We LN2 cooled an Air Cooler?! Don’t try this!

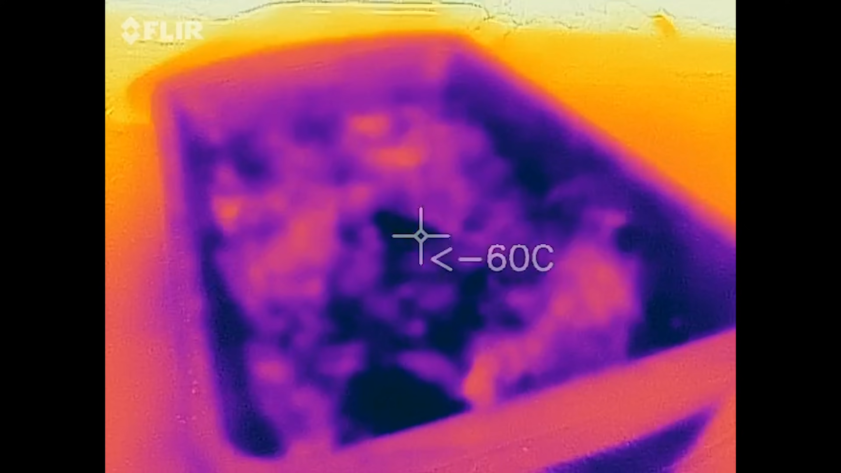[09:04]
That's crazy. Look, you can see where the ice is. It looks like a black hole in the middle of our table.